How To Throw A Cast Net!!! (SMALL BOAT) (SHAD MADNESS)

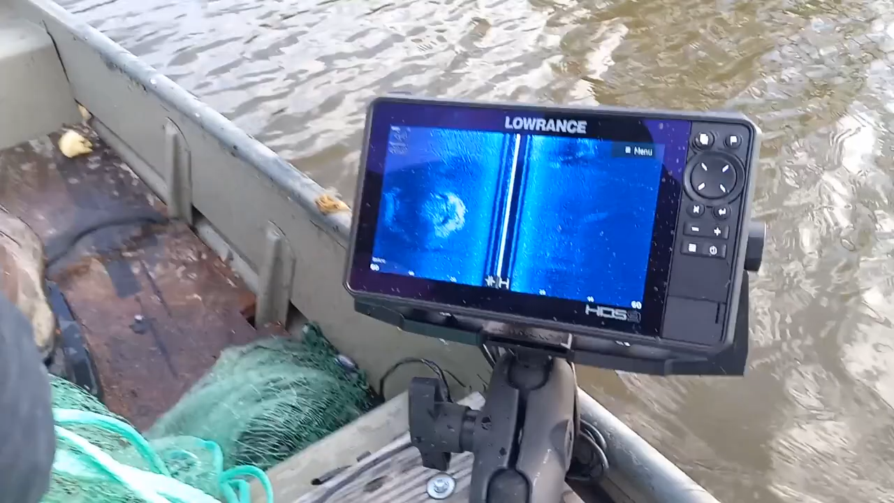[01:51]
is what a giant school shad looks like on the side scan and this is how you catch them right